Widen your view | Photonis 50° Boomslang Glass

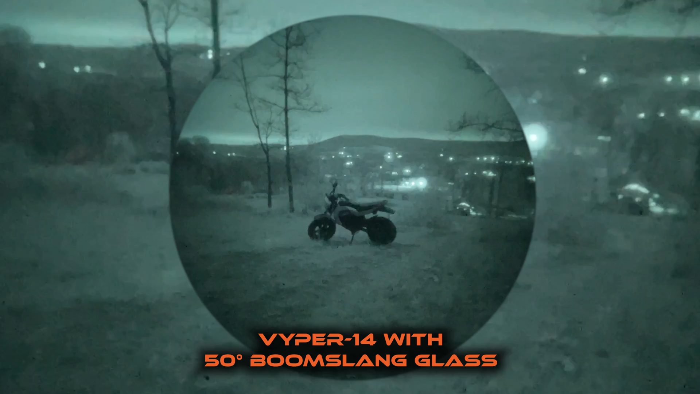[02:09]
Photonist advertises better light transmission. I'm no scientist and I have no fancy equipment to measure this but others have and it checks out in my experience.
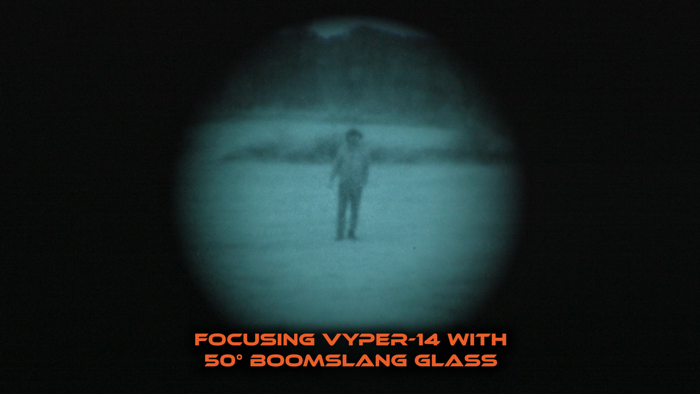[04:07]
Landing on that sweet spot is slightly more difficult. I also noticed that the wider field of view essentially magnifies artifacts.
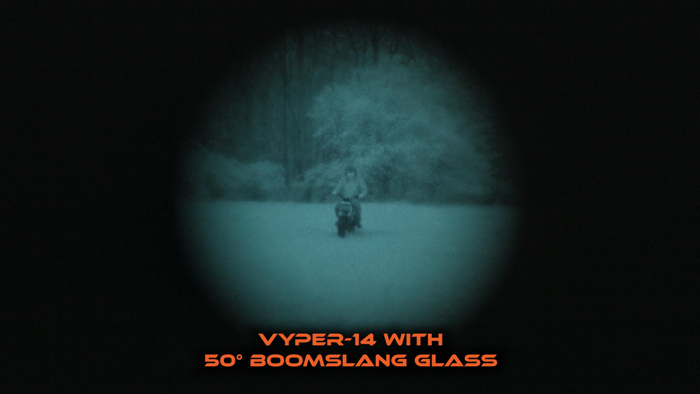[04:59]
In my experience with the boom slang glass, I noticed a slight resolution sacrifice in the units we're running.
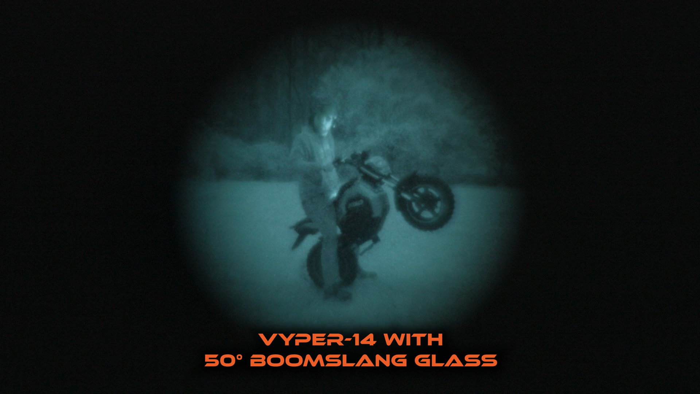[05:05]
This is just one of the small things that I am personally willing to sacrifice to drastically improve my personal situational awareness in the darkness.